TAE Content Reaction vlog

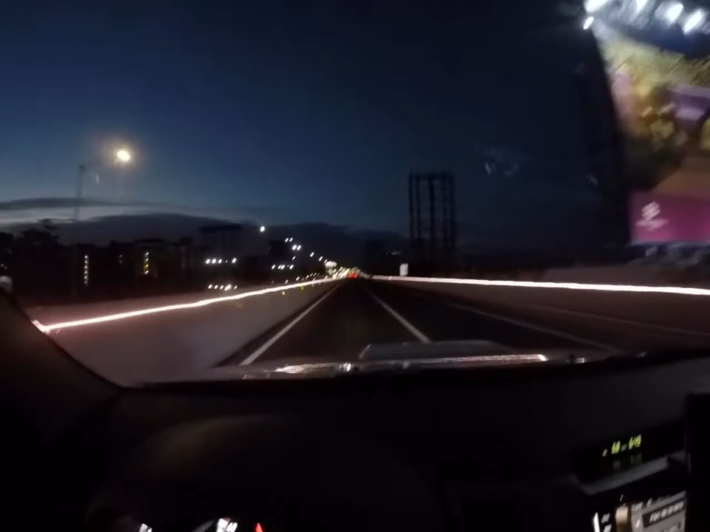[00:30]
Skyway na tayo Nakikita yung liwanag ng Skyway no Yan ang gabi sa Skyway So maliwanag siya
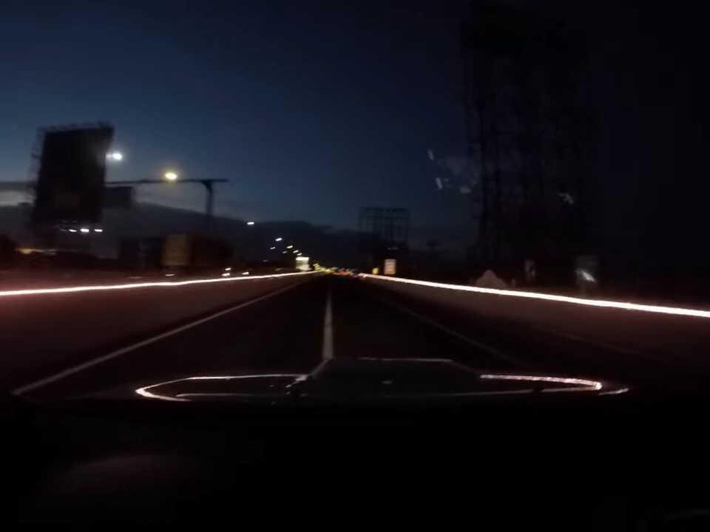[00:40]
So makikita nyo Ayan, puno na ng ilaw ngayon Ganda na ang Skyway kahit gabi maganda na So ito po ang maganda sa Skyway kahit gabi maliwanag So kaya lang, medyo ang akin kulang pa sila sa ano Sa poste ba Kulang yung poste Maganda sana kung may ilaw pa sa gitna yan Poste mismo parang maliwanag na maliwanag Diba So ito ngayon Time check tayo It's around Ayun, oras
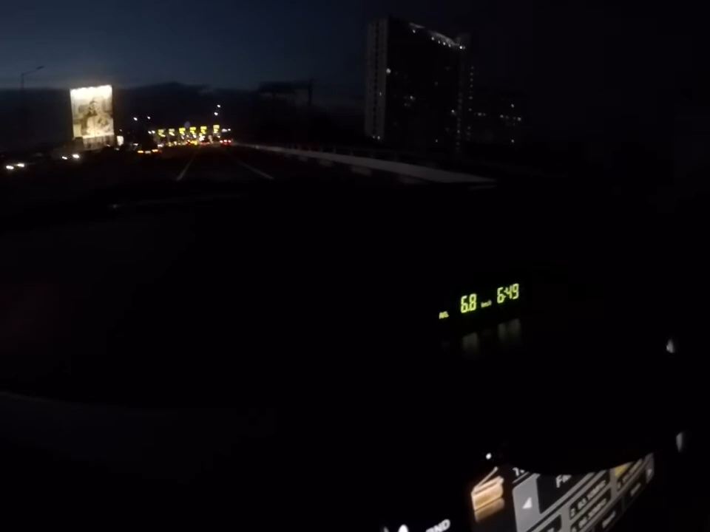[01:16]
649 Pasok tayo ng Skyway Okay
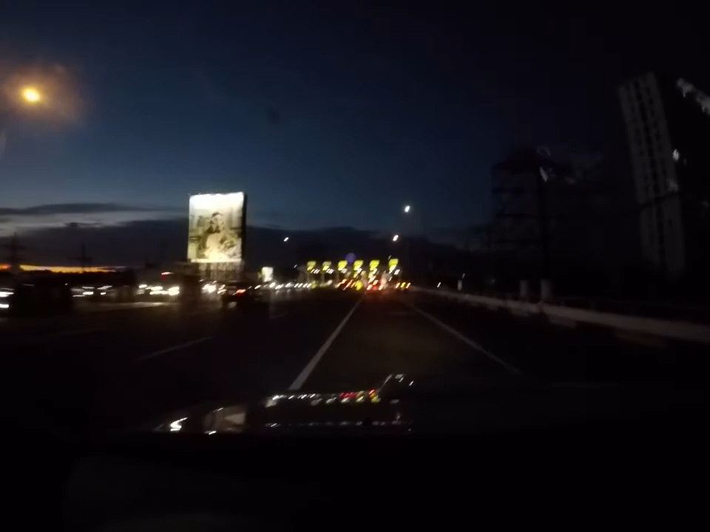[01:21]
Ayan So Ayan po Ito tayo ngayon sa toll gate
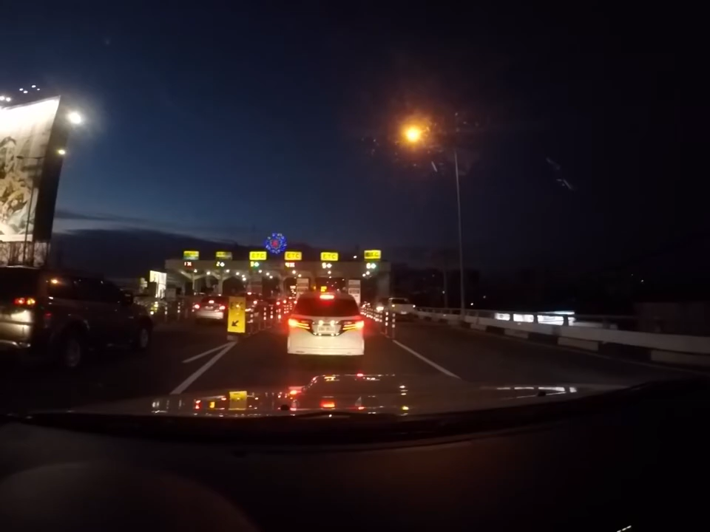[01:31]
So ayan Makikita nyo, gabi oh Ang dami lang pupunta ng Skyway Friday po ngayon So